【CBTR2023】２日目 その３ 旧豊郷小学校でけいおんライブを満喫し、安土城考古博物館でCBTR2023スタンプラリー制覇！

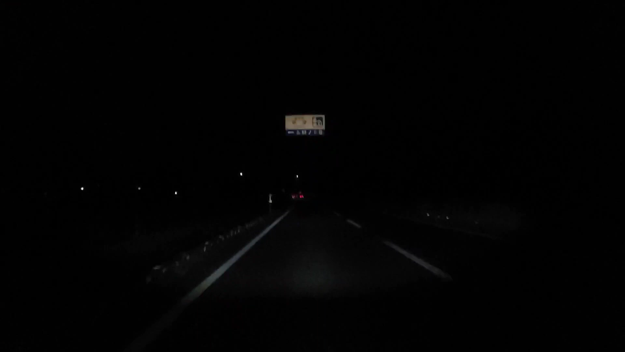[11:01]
はい、帰ってきました。もう暗闇。もうね、今17時50分ですわ。かなり渋滞してたんで、もうずっと並木通っていって、琵琶湖橋の前の交差点も絶対混んでるの分かってたんで、本当にずっと裏道ばっか通ってきました。
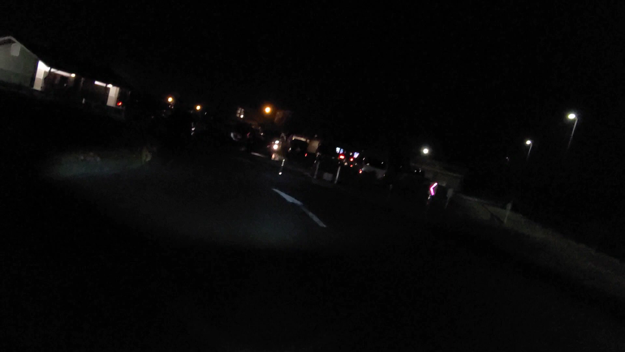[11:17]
お、まだバイク止まってるな、この時間でも。